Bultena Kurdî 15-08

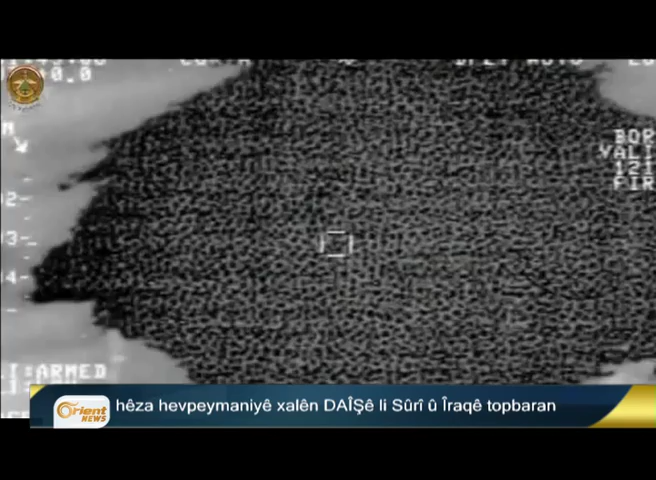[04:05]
هر وسا ارتش امریکی و داخویانیه که فرمیده دا دیار کرن که دا 24 دمجمیرین بوریده فروکین هیز هف پیمانی ناو نتوی
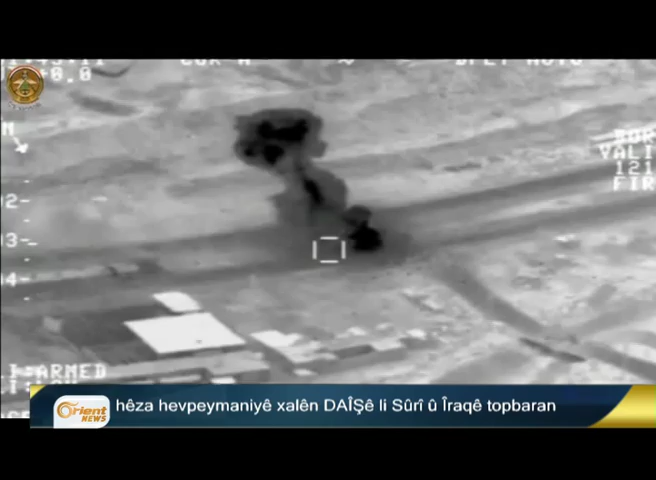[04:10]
15 ایریش به سر بارگه داعش در دور نافچه رمادی یا عراق و برنه.
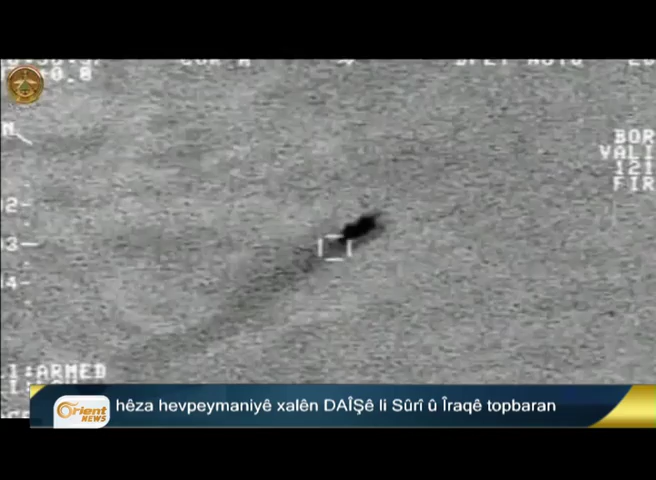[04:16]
دا انجام دا 4 آوهی انگریدای داعش حاطنه ویران کرن و هجماره کمزن جی چطاین حاطیه کشتن.